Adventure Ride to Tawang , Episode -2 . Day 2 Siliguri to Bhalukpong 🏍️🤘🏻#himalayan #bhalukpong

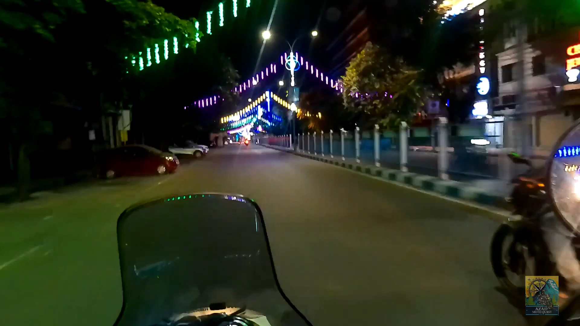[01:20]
রাত 3:30 মতন বাজে। শিলিগুড়িতে এখন, শিলিগুড়ি ছেড়ে এখন আমরা বেরোবো, মানে সামনে পেট্রোল পাম্প আছে,
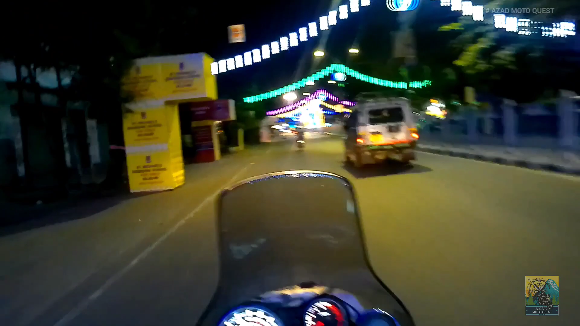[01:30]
পেট্রোল পাম্প থেকে পরে এই পেট্রোল পাম্প বন্ধ বন্ধ, এটা বন্ধ। তো পেট্রোল ভরে রওনা দিব ভালুকপং এর দিকে।
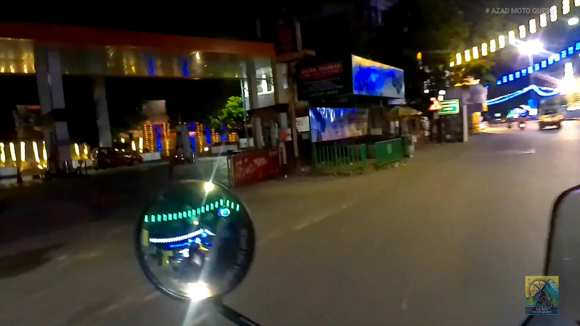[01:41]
এটা তো বন্ধ, এদিক দিয়ে তো যাবো আমরা। ওইটা না, এটা কি ওয়ান ওয়ে রাস্তা?
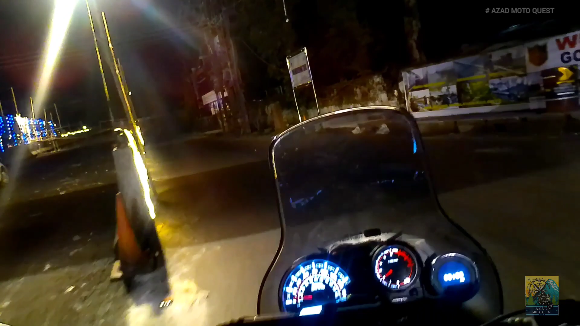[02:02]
তো জি জি জি জি, ওয়ান ওয়ে রাস্তা, গেল রং সাইড। ওকে ওকে, রং সাইড।
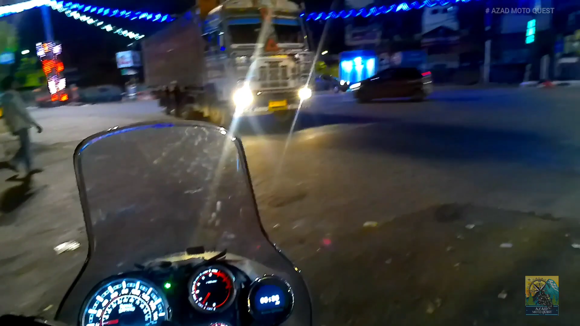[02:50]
এখানে ফগলাইট জ্বালাতে না করি শান্তনুকে, এবার অনেক নিয়ম ঘটেছে। জয় মা দুর্গা।
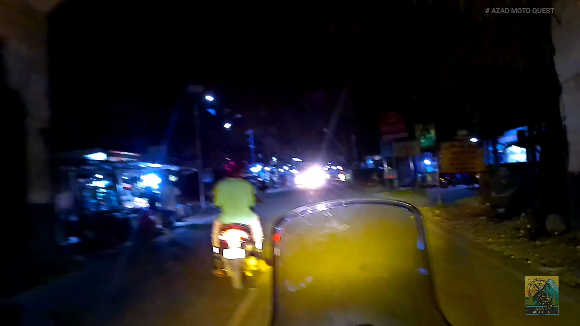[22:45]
এটা হচ্ছে ভালুকপংয়ের গেট, আর আমাদের সামনে হচ্ছে আসাম আর অরুণাচল চেকপোস্ট।
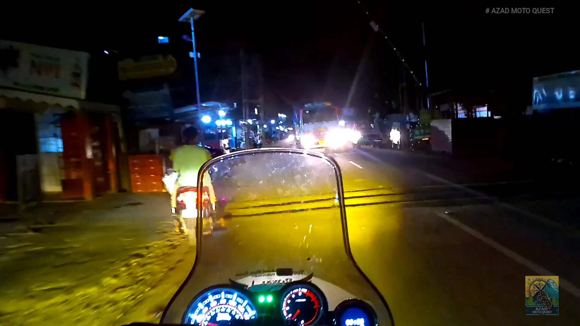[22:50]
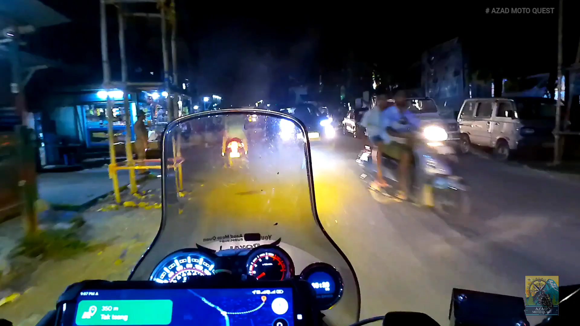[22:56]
তো এখান থেকে প্রায় 400 মিটারের মধ্যে আর কি, 450 মিটারের মতন সামনে গিয়ে হাতের ডান দিকে পড়বে আমাদের সেই হোমস্টে, যেখানে আজকে রাতটা স্টে করব।
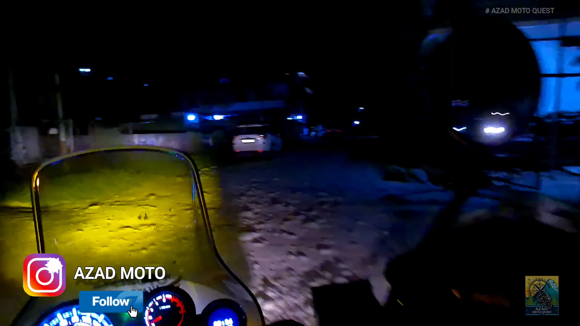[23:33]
সাংঘাতিক তো, আবার এতটা ভালো রাস্তা এসে আবার সেই অফ রোড।